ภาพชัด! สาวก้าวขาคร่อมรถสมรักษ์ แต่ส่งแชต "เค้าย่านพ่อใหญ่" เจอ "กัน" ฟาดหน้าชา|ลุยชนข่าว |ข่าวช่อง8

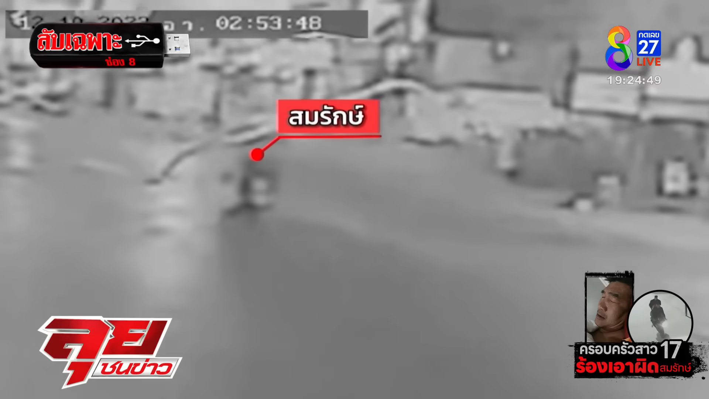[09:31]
จาก 3 ยาน ละก็ ไปตามเส้นทานต่าง ๆจนกระทั้งไปจุดที่ไกล้ที่สุดก็คือตัวโรงแรม กล้องตัวที่ 4 ตัวนี้เนี่ย จับภาพได้ เป็น changesเข้าไปใกล้จุดก่อนที่จะถึงโรงแรมตรงcardนี่ก็คือโโค้งสุดท้้ายก่อนจะถ้า
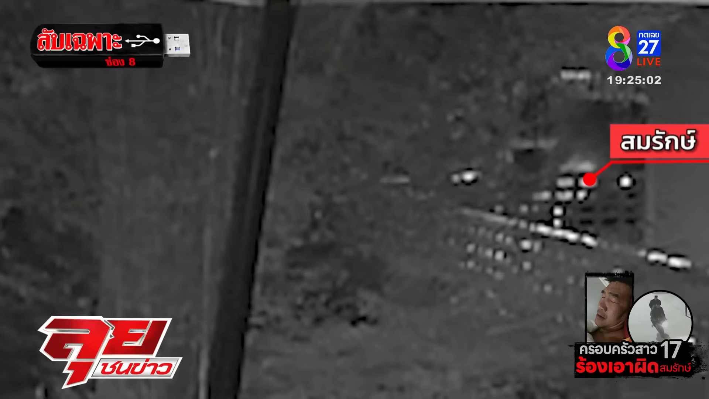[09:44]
ปที่พัก และอย่างที่ทางด้านน้องคุณสมรัก strengths possibleบอกว่า พอสมรักษ์ลง ผู้หญิงก็ลงด้วยทั้งที่ตัวเองจะต้องไปอีกที่นึง แต่ไม่ไปที่พักลงตามสมรักษ์เลย ทั้งหมดนี้ก็จะเป
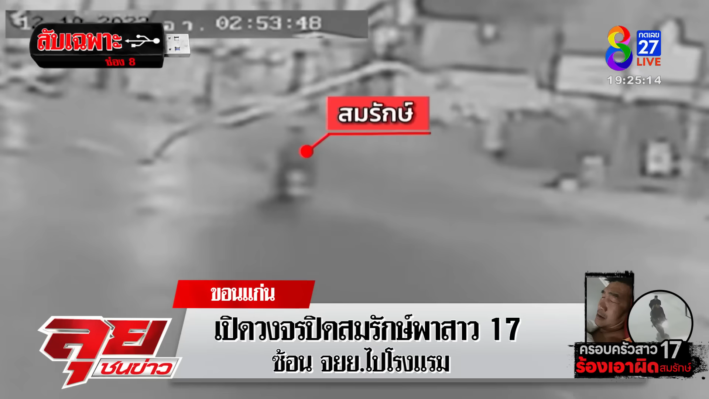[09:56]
็นหลักฐานซึ่งคุณสมรักษ์น่าจะเอาไปต่อสู้แต่ขณะเดียวกับวันนี้นักกฎหมายหรือไหมแต่ตำรวจบอกว่าสมรักษ์ต้องยอมรับอย่างนึงก่อนยังไงสมรักษ์กระโดแน่แน่ แต่เพียงอยู่ที่ว่าจะคุกกี่ปี